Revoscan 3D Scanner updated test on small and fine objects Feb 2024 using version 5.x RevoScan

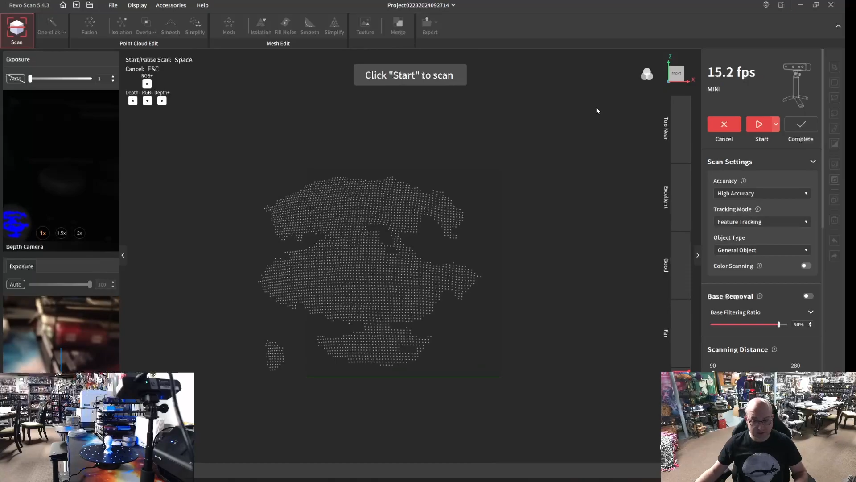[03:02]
what an incredible difference in just the amount of stuff that I see. If you look at our previous video, it was, I would say, really rudimentary.
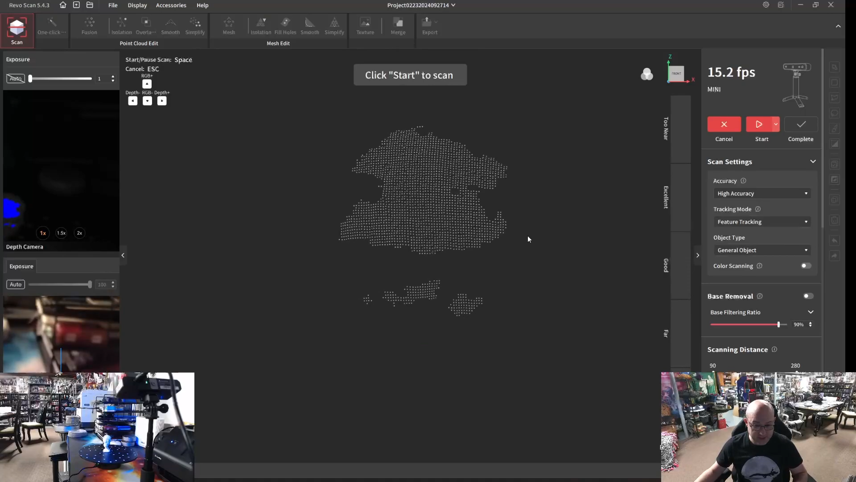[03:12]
And this seems to be, have at least a lot more settings and choices. So let's go ahead and first, let's position our camera. Try to get the best.
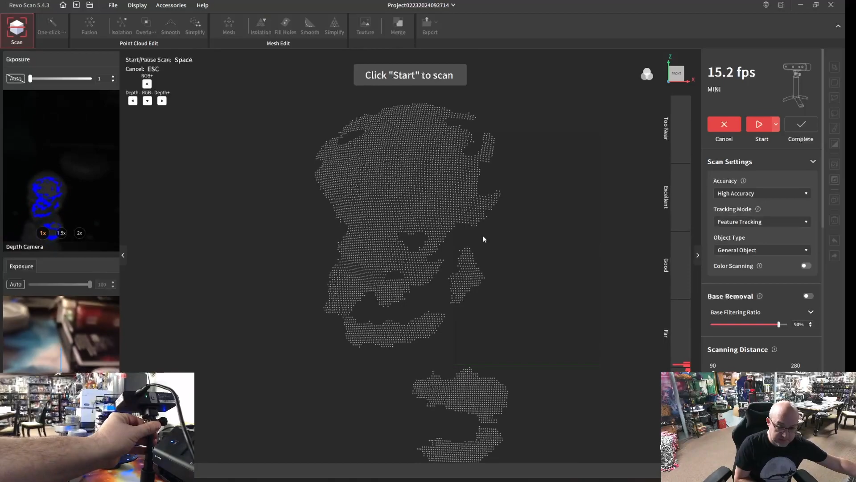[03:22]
You can see our scale here, right, from quality and distance.
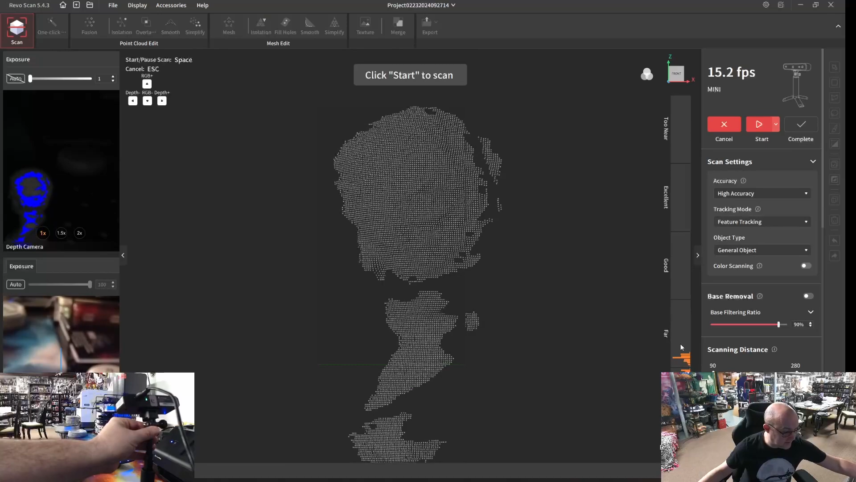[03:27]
So let's see. I'm going to try moving it.
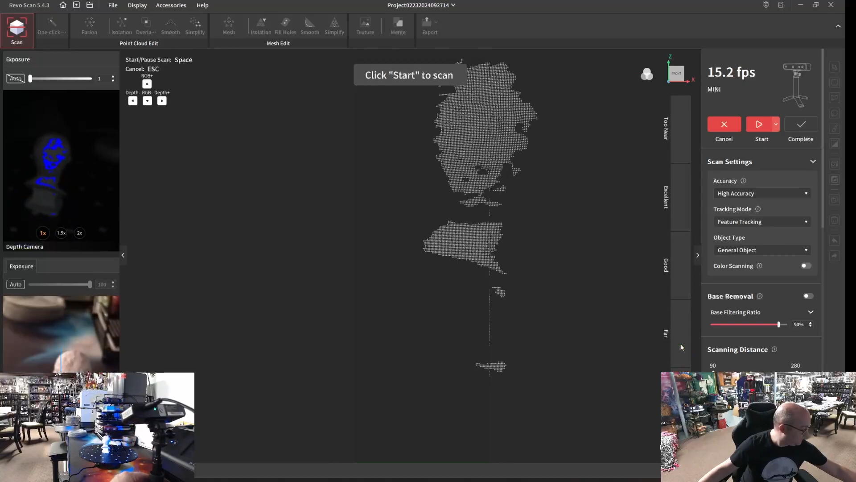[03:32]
Okay, it's too far, so it wants it closer. So I'm going to bring it closer. Oh, we're almost in the excellent range.
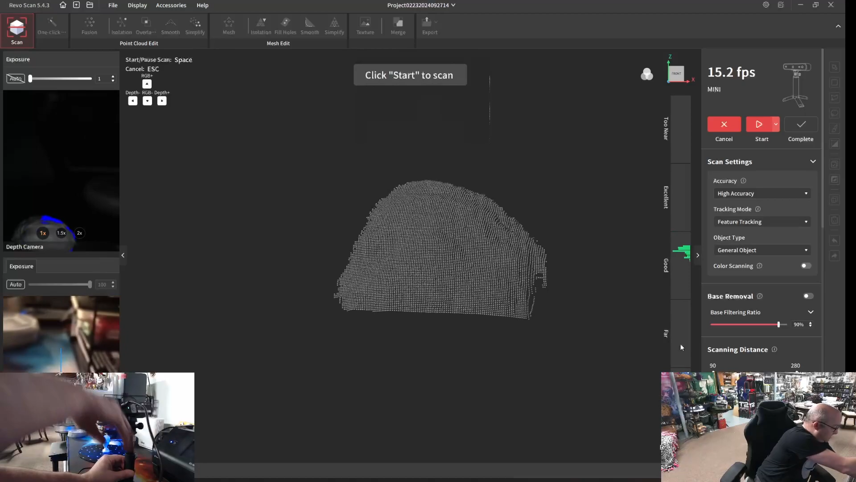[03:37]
Okay. Oh, that's looking pretty good.
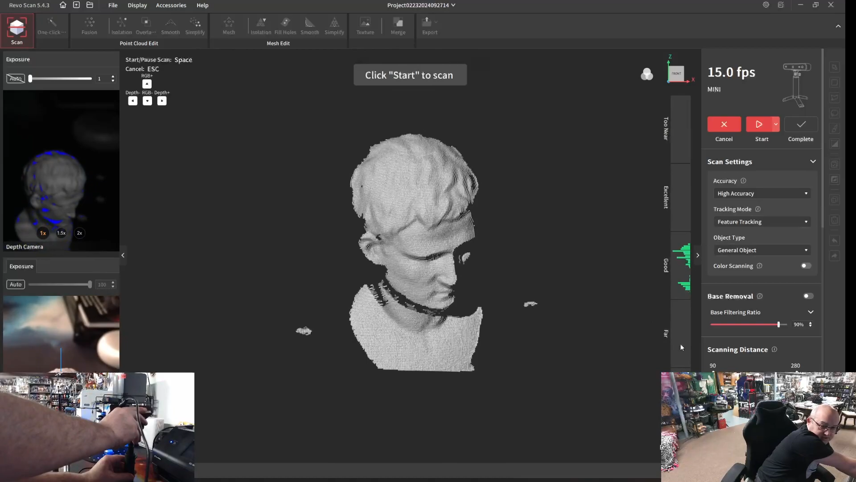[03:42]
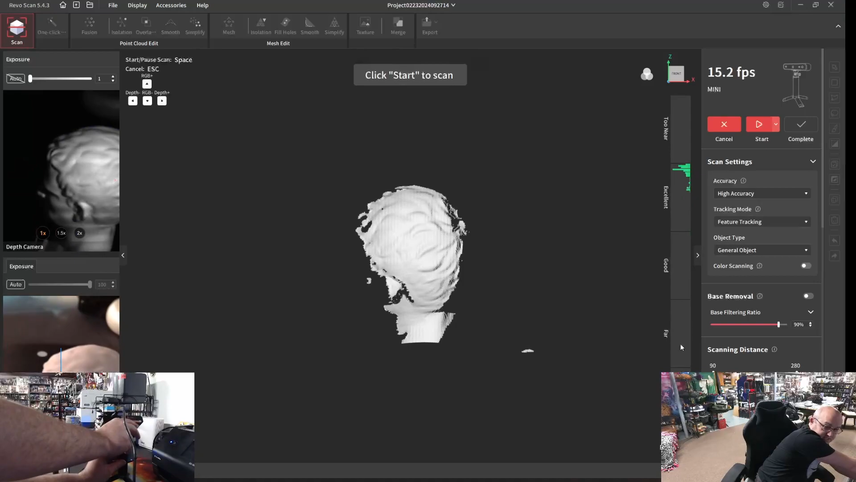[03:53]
Okay. So I'm right in that excellent range. And you can see, if I go back to just the machine, our machine is really close. I mean, and that's fine. I mean, there's nothing wrong with that.
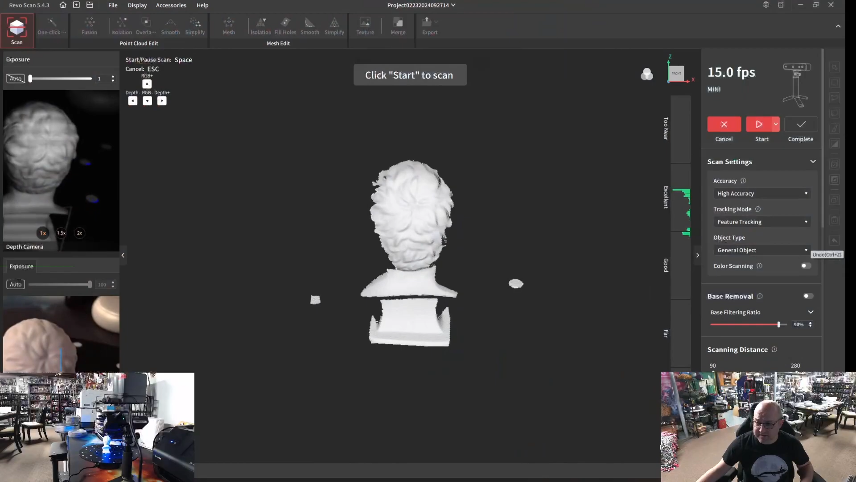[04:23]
So we can see we're kind of in that excellent range here. You know, I'm going to kind of make sure that my item is centered.
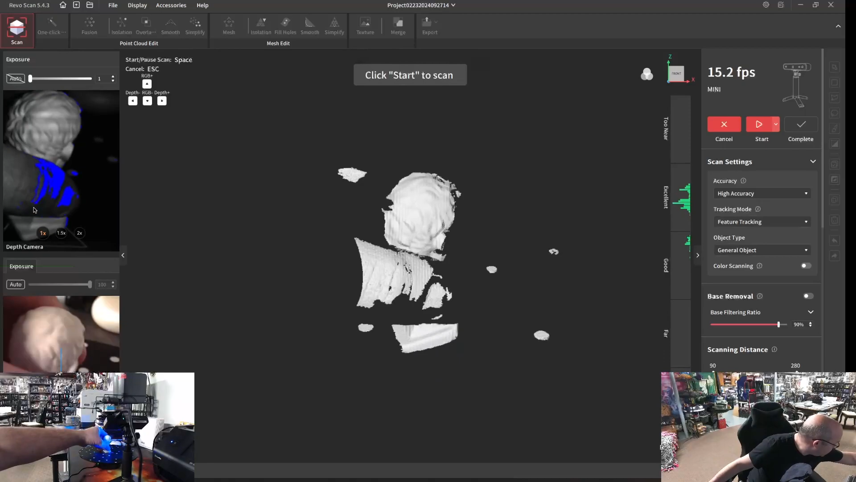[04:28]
I'll go with auto exposure. Oh, nope. I'll go with auto exposure. I think that's good. Okay. I'm going to kind of just do auto on everything.
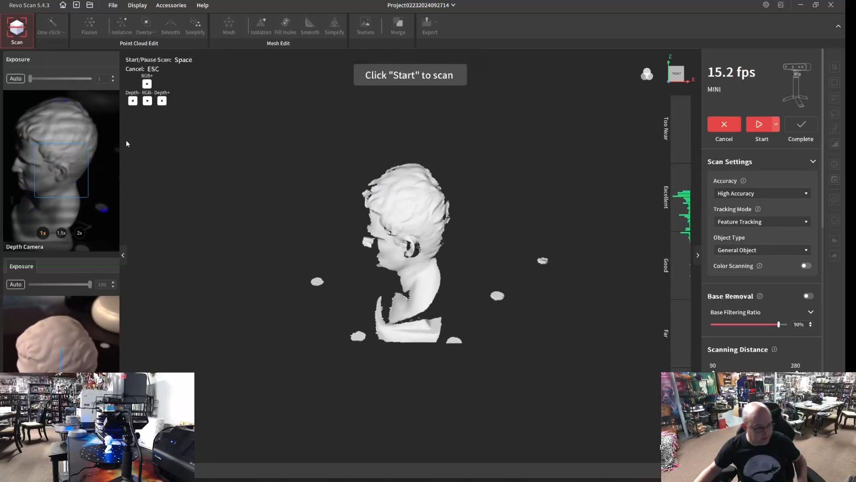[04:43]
And let's take a look quickly at these settings just to make sure we have high accuracy. Our choices are standard or high. Let's go high. You know, give us the best possible quality output. I think we're going to go with feature tracking. I do have the marker bed, but we don't have markers on the object. So we're going to go with feature tracking and then the type of object.
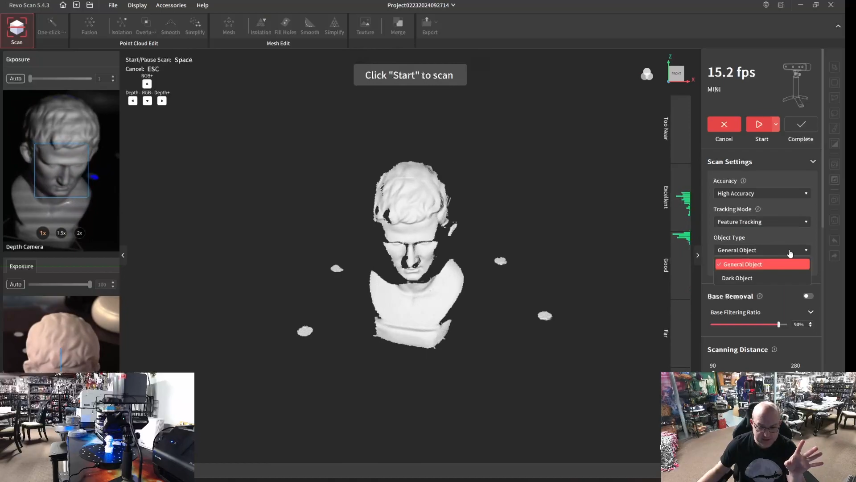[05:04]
And this is a general object, not a dark object. It's interesting that they have the option for dark object, and I'm curious to try that out. We're not going to do color scanning. It's not necessary. I don't need any of that. And, you know, right now we're floating really between good and excellent. I think now is the time from a simplicity is let us just quickly scroll here.
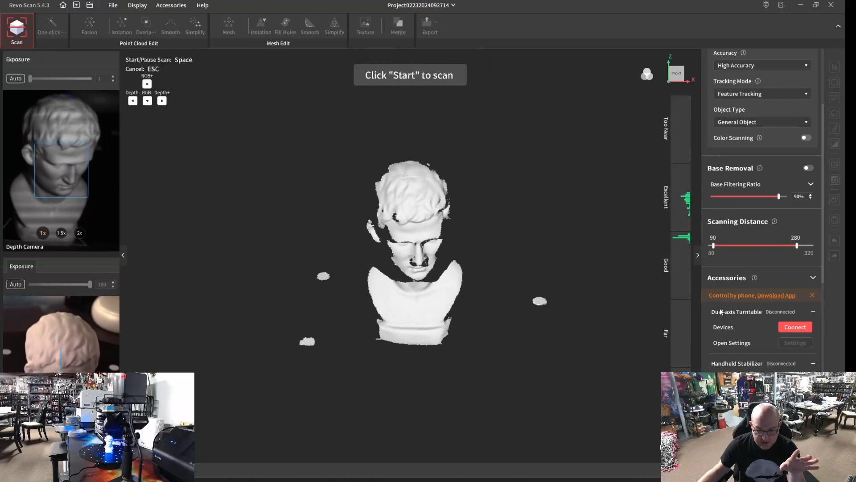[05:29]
Accessories, dual access, turntable. It's not a dual access. It's just a simple access.
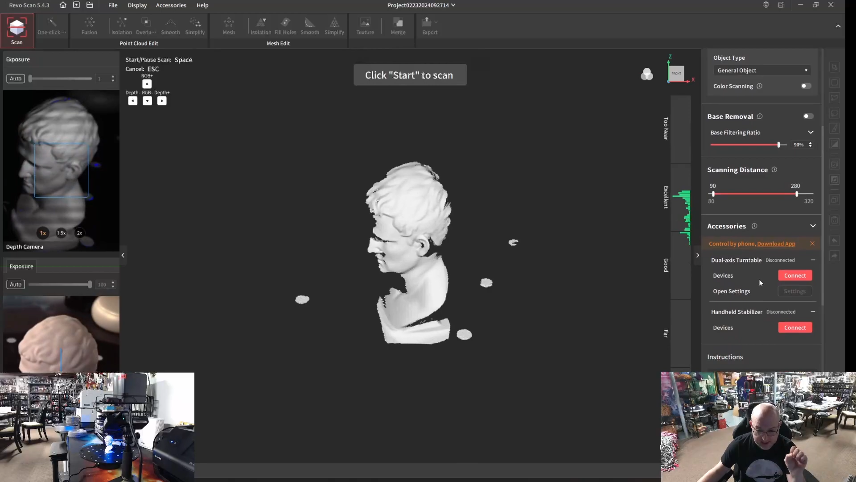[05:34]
We don't have handheld stabilizer. Before you scan, please click through your subject type, scan mode. Okay. So this gives us some information and guidance.
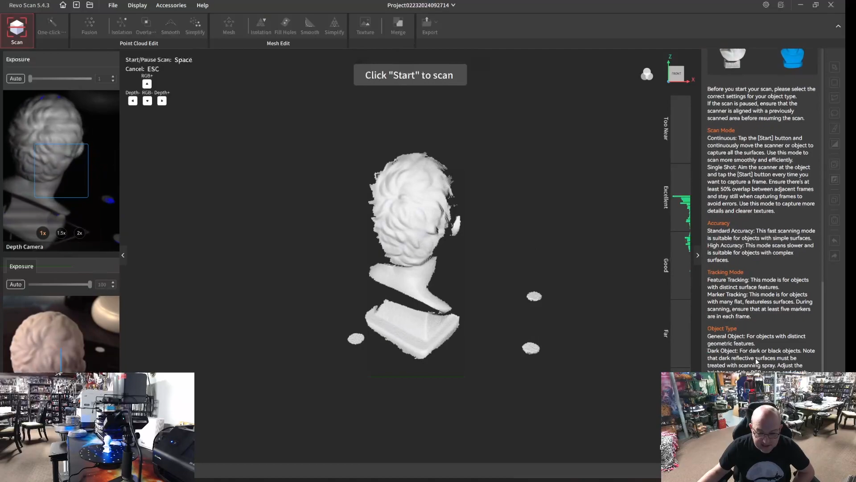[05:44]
Let's, you know what, let's go ahead and let's go to the top and click start.
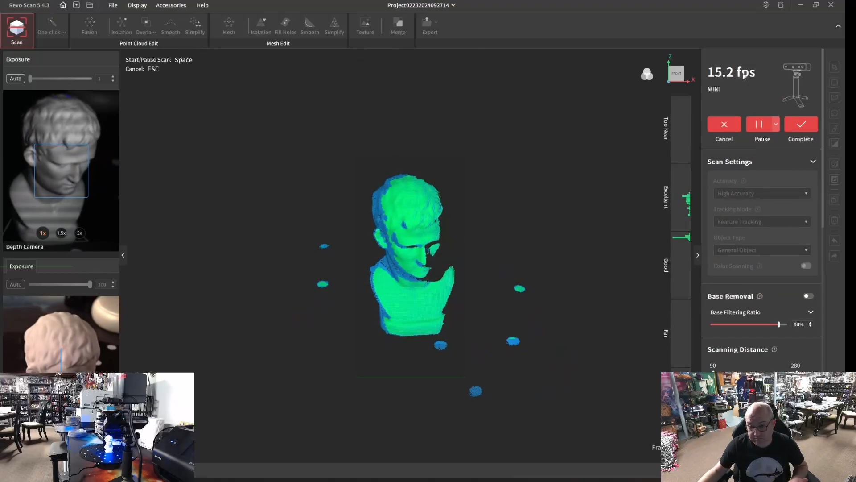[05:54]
It looks like we're pulling, or the device is set to pull, 15.2 frames per second.
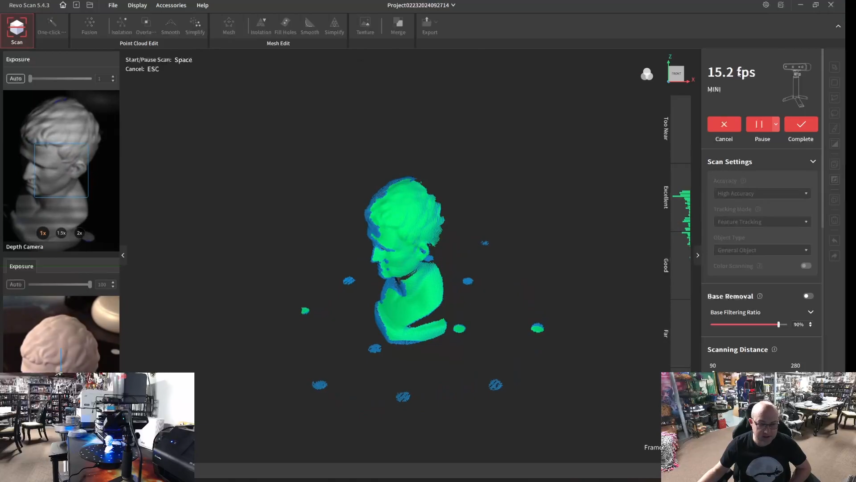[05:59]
Let's just let it, let's let it run.
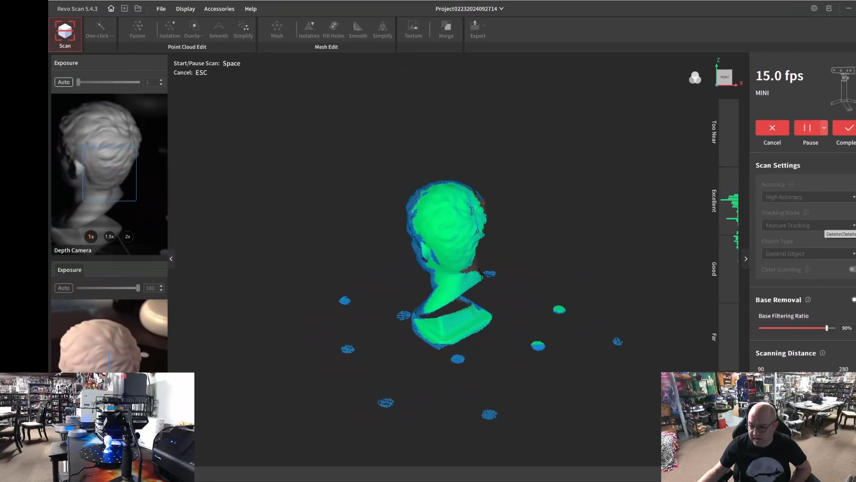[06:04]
We can see down here, and it's cut off by me, so I'm going to move the screen just a little bit so you can see it. We can see the frame count pulling down here. When we were using the SEAL device, it averaged about 800 frames. We'll see how many frames this runs.
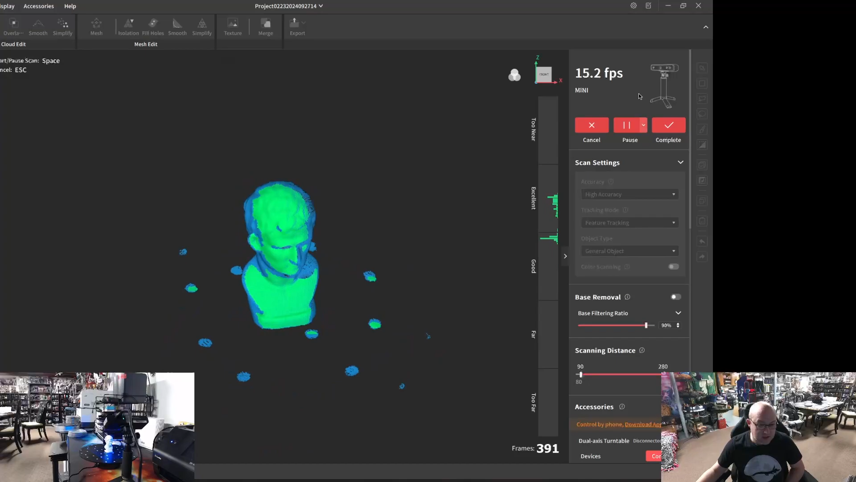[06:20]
I'm going to let it do a full pass. It looks like it's captured a lot.
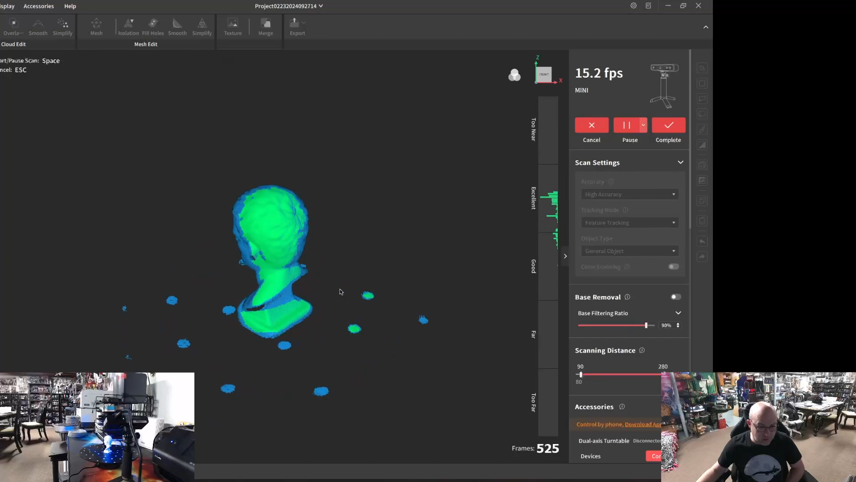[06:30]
And it's going all the way around at least once. So we should have a complete 360 degree rotation. Let's see what we're looking at. Let's go ahead and hit complete. I'll recenter here.
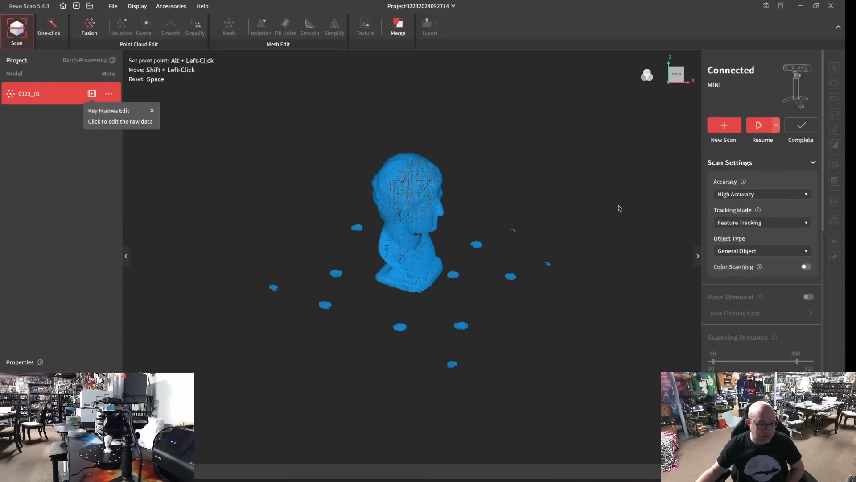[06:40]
And we have a really decent scan.